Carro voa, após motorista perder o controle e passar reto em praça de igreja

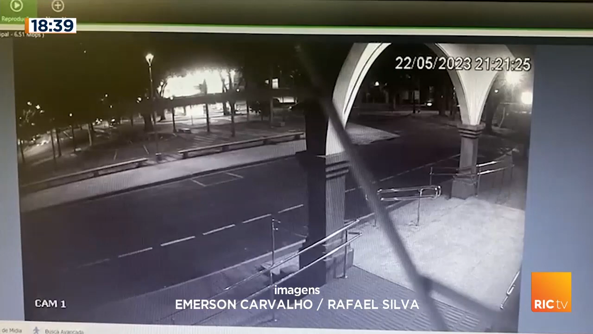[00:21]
Um veículo perde o controle, sobe a calçada e literalmente voa. Veja novamente.
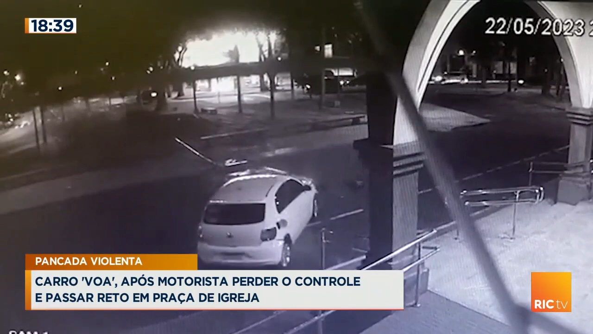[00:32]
O acidente aconteceu entre a Rua Marechal Deodoro e a Avenida Pedro Taxi, em Maringá. Repare que o veículo branco vem da avenida com os faróis apagados. Na batida, o carro ainda acerta um coqueiro e um poste. Equipes do SAMU e do Corpo de Bombeiros estiveram no local para prestar os primeiros atendimentos às vítimas.